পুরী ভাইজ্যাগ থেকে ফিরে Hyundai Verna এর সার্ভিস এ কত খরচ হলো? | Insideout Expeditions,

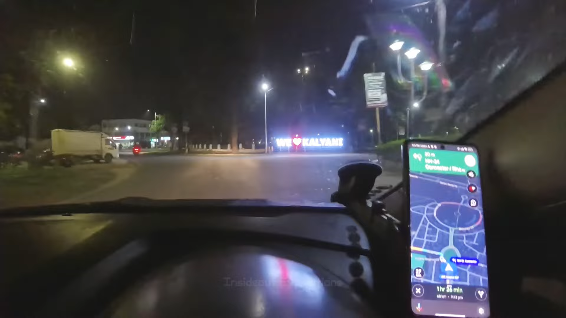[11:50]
এখন বাজে 8:57, প্রায় চলে এসেছি রানাঘাট, মানে অনেকটাই চলে এসেছি রানাঘাট।
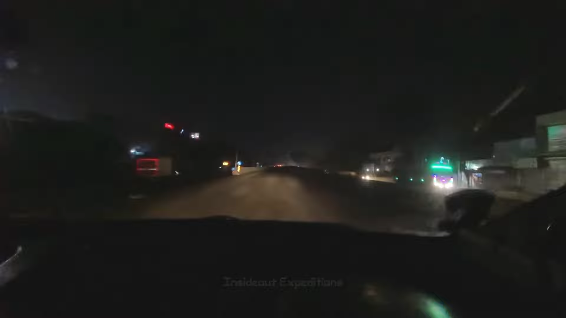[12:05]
এই যে ফ্লাইওভার, এই ফ্লাইওভারে উঠছি। এটা হচ্ছে আগে যে ভয়টা কাজ করতো না, যে ও রানাঘাট দিয়ে যেতে হবে, চলো পায়রাঘা দিয়ে ঘুরিয়ে নাও, হ্যান ত্যান সাত সদরও, এখন রিল্যাক্স পুরো একদম।
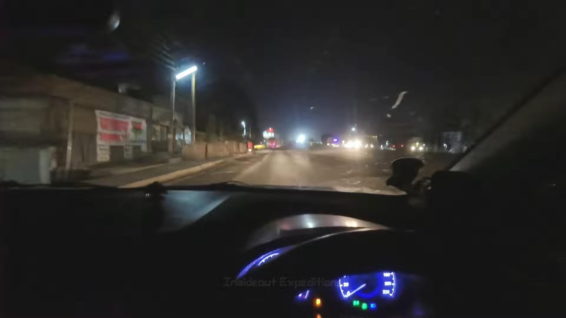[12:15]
এবার ফ্লাইওভার থেকে নেমে গিয়ে সামনে যে মনোরমা হসপিটাল, তার সামনে দিয়ে মানে সার্ভিস রোডের ওপর দিয়ে গাড়ি নিয়ে যাচ্ছে।
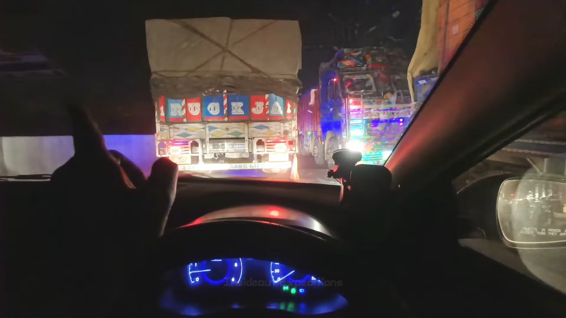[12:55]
যেটা হচ্ছে শান্তিপুর থেকে ফুলিয়া ছাড়িয়ে এসে যে ফ্লাইওভারটা হয়েছে, সেটাতে জ্যাম দেখুন একবার,
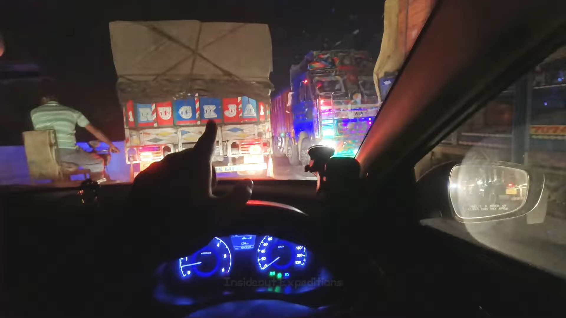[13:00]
প্রচুর জ্যাম রয়েছে, পাশ দিয়ে বাইক টাইক সমস্ত কিছু চলে যাচ্ছে, বাট কী করা যাবে।